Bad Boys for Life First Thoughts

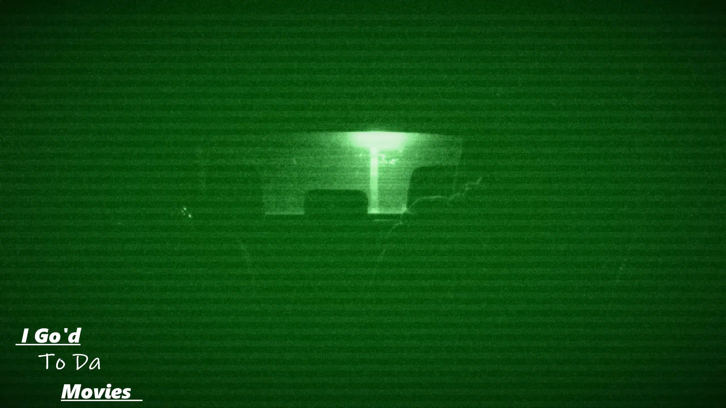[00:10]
Oh no, it got dark. I was not expecting that. We gotta keep that on.